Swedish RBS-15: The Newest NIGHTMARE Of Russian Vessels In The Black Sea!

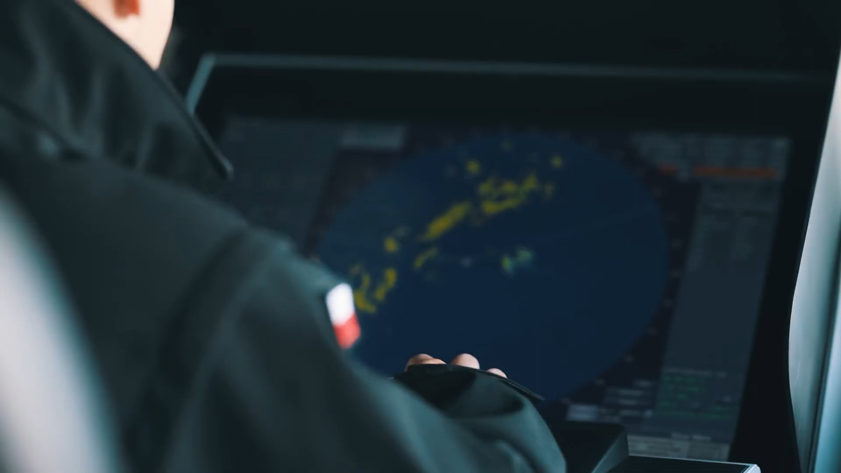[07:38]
an onboard locator and a passive
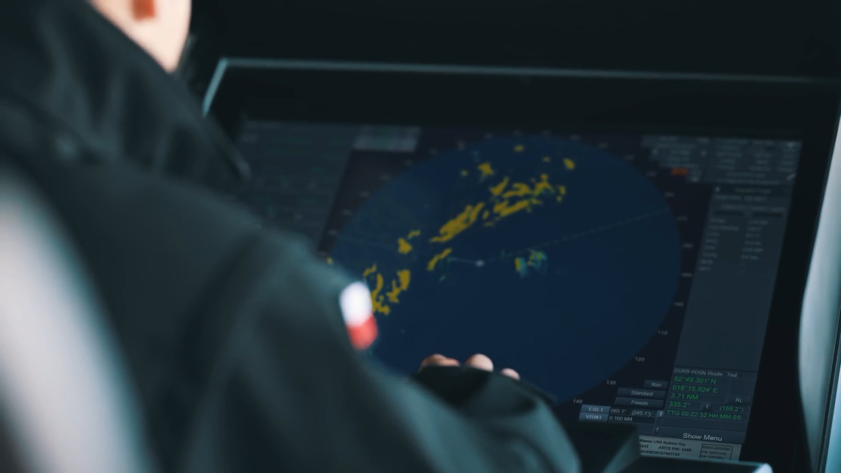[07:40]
which is not emitting and only working on the reception sensor